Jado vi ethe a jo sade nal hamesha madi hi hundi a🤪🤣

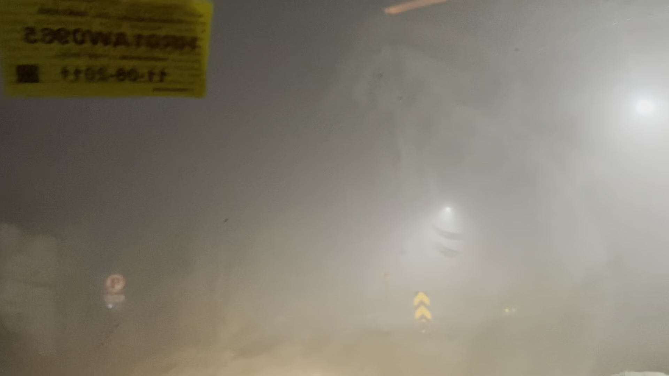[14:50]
माहौल देख लो बहर रोड नहीं दिख रहा मैं चिट्टी जी लैन देख के चल रहा बस वो सारे चल रहे चारों इंडीकेटर दे हुए जे कोई अगों आता होगा उन्होंने पता लग जाऊ